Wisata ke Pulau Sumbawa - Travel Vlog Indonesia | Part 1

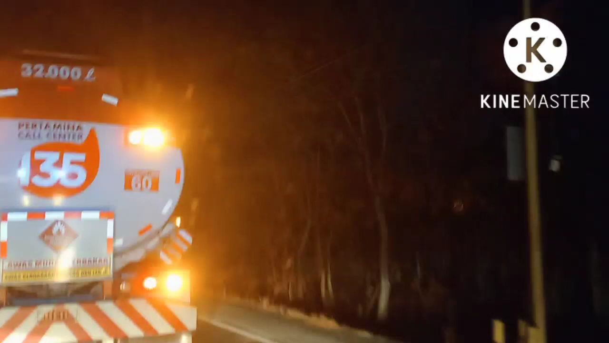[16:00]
Nah, seperti ini. Terima kasih. Kita sedang melalui trek yang ekstrim, guys. Berbelok-belok dan menanjak, guys.
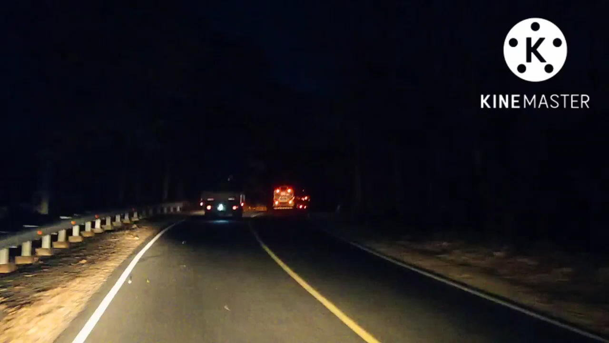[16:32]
Oh, di sini di hutan baluran ini memang minim penerangan. Lampunya 1-2 lah guys, cuma jaraknya jauh-jauh juga, jauh banget. Kalau siang kita bisa melihat banyak monyet-monyet minta makanan di sini guys.